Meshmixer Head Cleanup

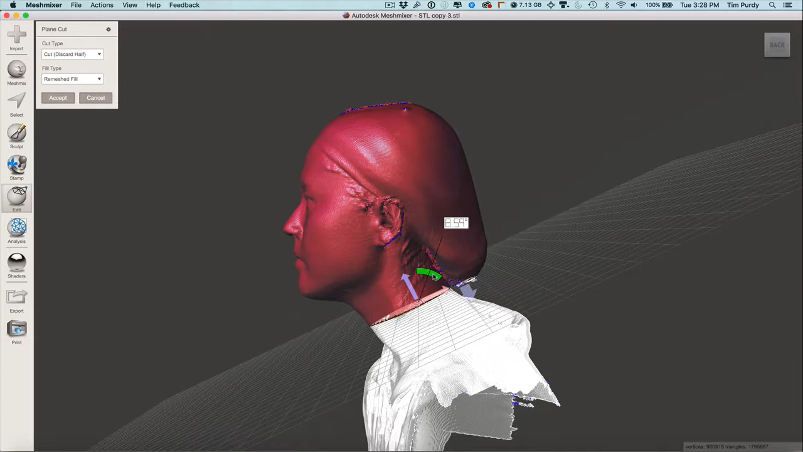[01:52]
Once again, light angle, turn off the fill. No fill. Okay. So there's that inside form.